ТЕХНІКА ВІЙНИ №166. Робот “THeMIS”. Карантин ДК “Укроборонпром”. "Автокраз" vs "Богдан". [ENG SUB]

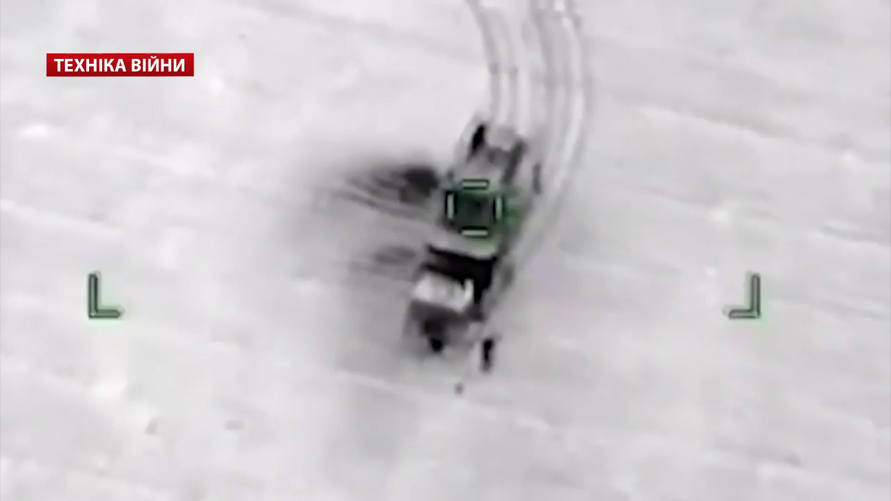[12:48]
Президент Туреччини Реджепер Доган заявив, що його армії вдалося знищити у сирійській провінції «Дліб» вісім зенітних ракетно-гарматних комплексів «Панцер».
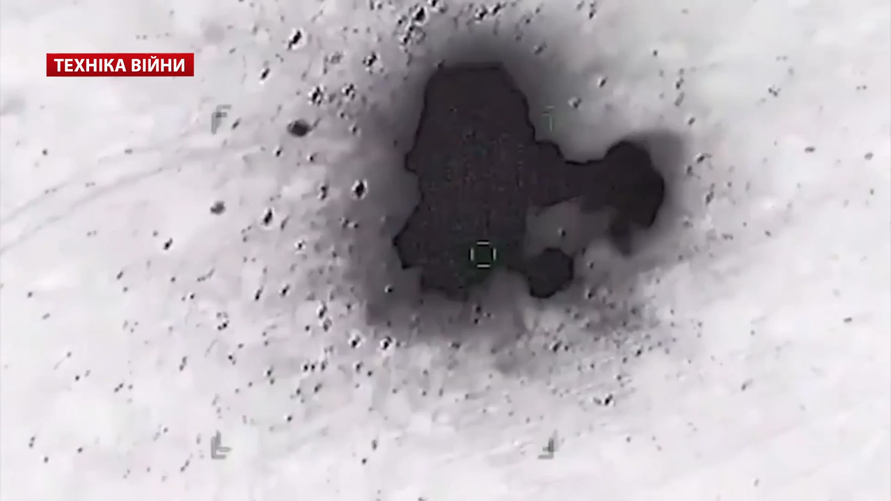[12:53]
Як видно з відео, принаймні три з них були знищені ударними безпілотниками «Бар'єктар» ТБ-2.